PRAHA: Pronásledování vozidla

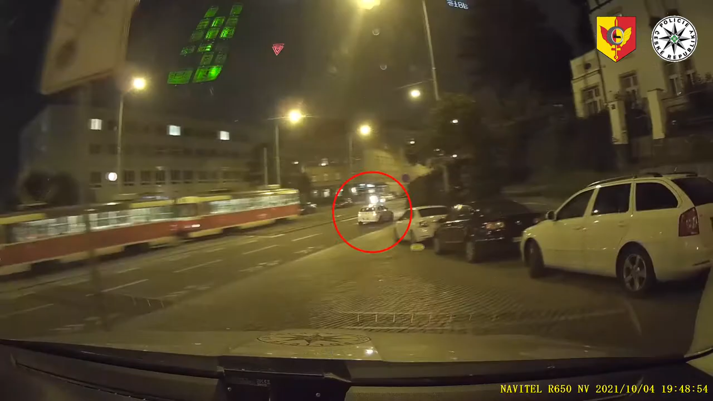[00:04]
1.11.13, prosím tě, ujiští mi vozidlo, je to bílej bavorák. Ano, já ti rozumím, viděláme na GPSu. A dále projezdy pro vy... 1.11.13, prosím tě, ujiští mi vozidlo,
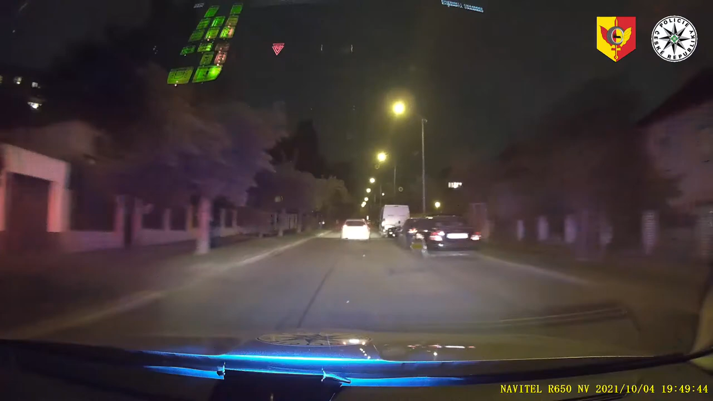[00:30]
je 16, když zvrza, 18, tak jen zvrza. Cesta 7, 18, tak jen zvrza. Jsme ulici Ukrybu, 1.10, ulici Ukrybu, 1.10. Zdrav, zpaku, maletický pár zdrav, směrče, do to se zvrza.